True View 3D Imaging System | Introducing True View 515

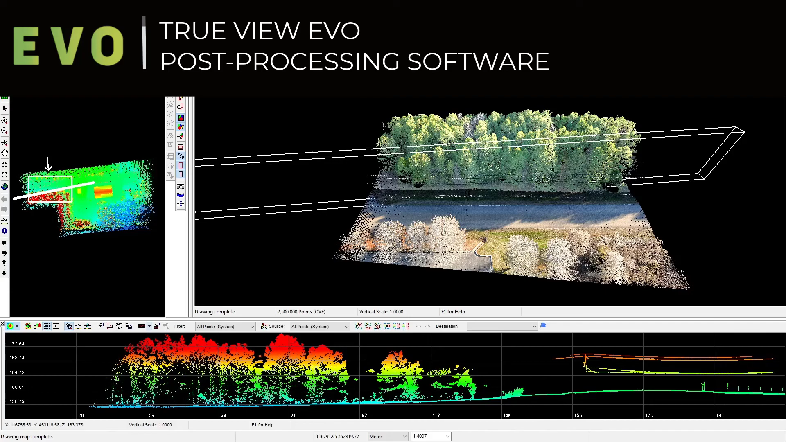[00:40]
TrueView 515 can be mounted on just about any drone platform that can carry a 2.2 kg payload.
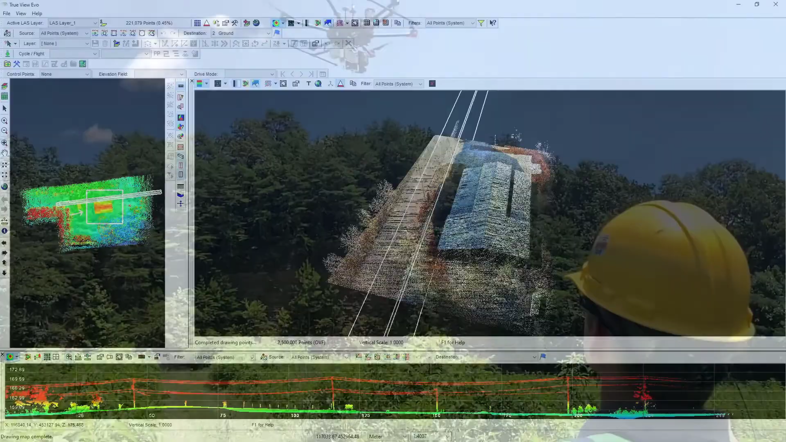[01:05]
providing users with a complete acquisition to deliverables workflow.